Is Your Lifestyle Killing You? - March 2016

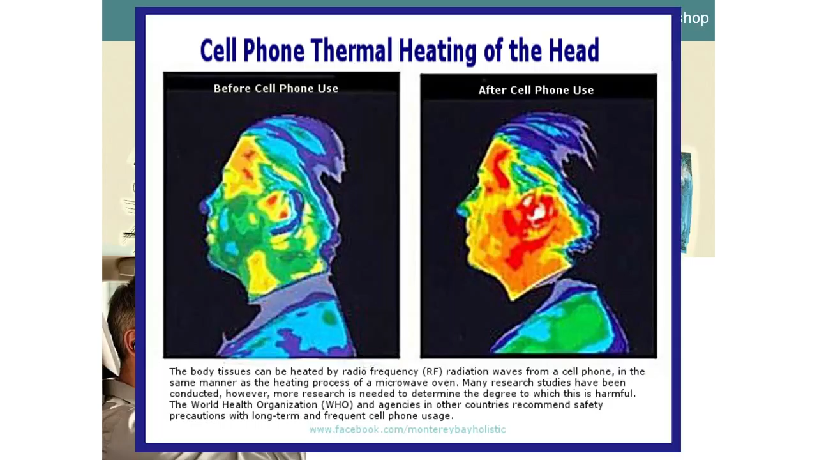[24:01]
So what you see is this is a thermography. We have a thermography unit, right? This is actually a video thermography where they took a human being and they had, they had a picture first, then they did a 15 minute phone call on his cell phone and then they did another one. Guess what you see?